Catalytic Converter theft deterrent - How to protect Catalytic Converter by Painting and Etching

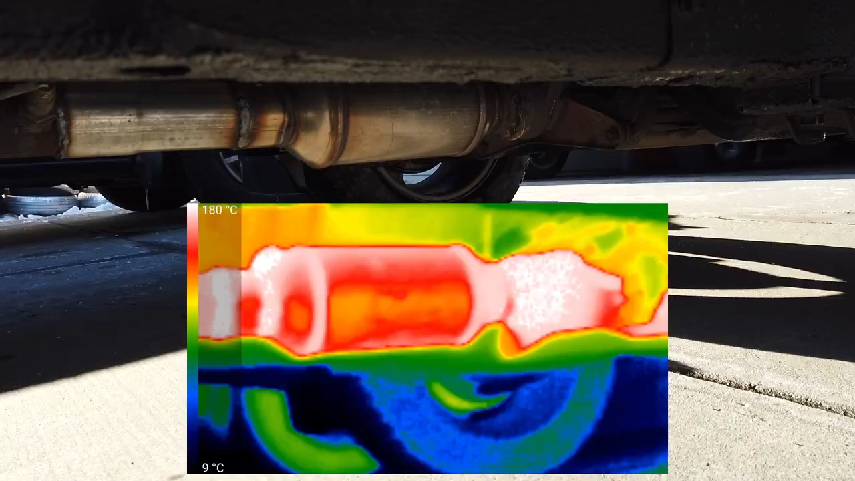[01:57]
On screen: scale top 180°C, scale bottom 9°C
You need to use high temperature paint because the exhaust components get very hot and normal paint will not withstand this.
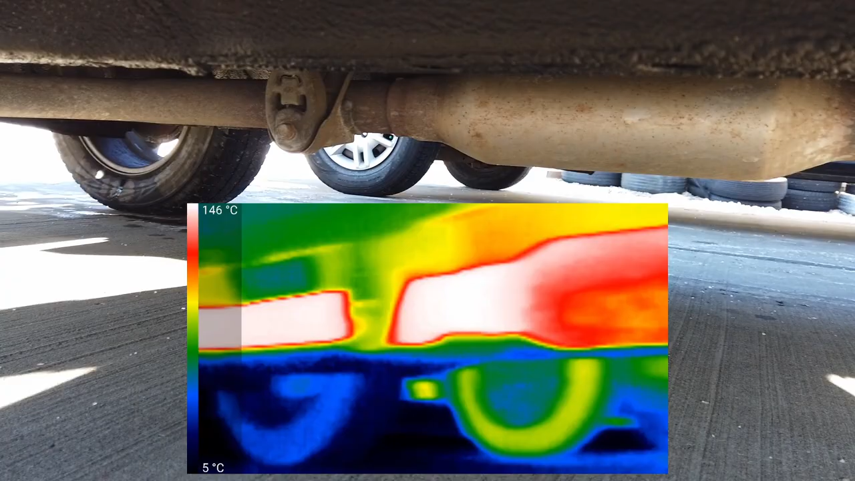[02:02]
On screen: scale top 146°C, scale bottom 5°C
Here I am using high temperature engine enamel paint with ceramic.
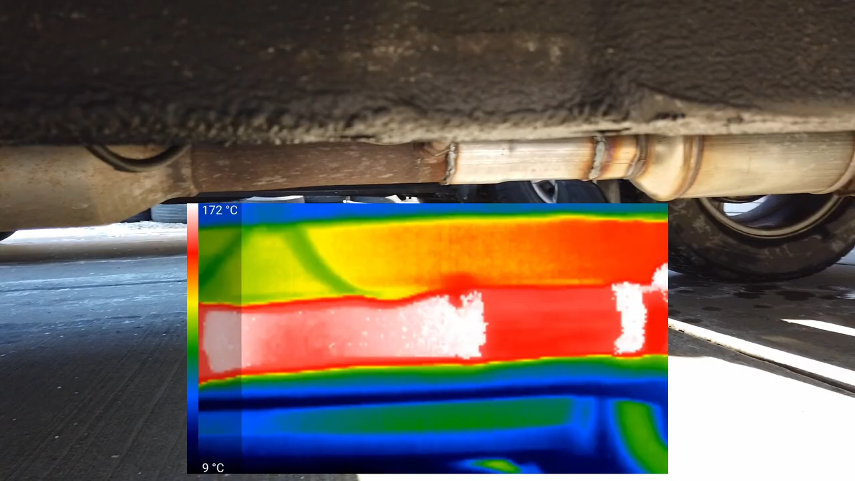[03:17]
On screen: scale top 172°C, scale bottom 9°C
If you have driven the car at all before you do this, the cat and the exhaust pipes can still be hot.